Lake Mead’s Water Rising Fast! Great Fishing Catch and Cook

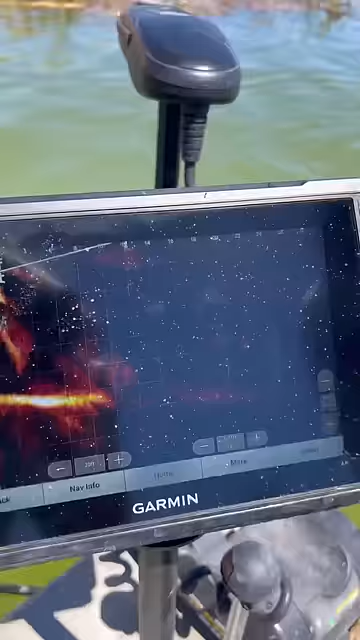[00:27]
There goes his net. He's caught a lot. Yeah, looks like your net went through something. Ah, he ain't going to catch one. What do you think, what do you think?